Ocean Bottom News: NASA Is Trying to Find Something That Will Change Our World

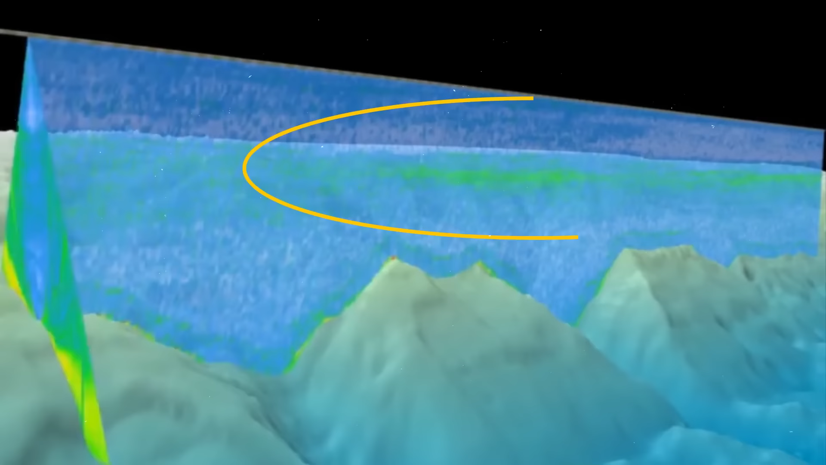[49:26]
They were made out of a layer of jellyfish, shrimps and other deep sea creatures.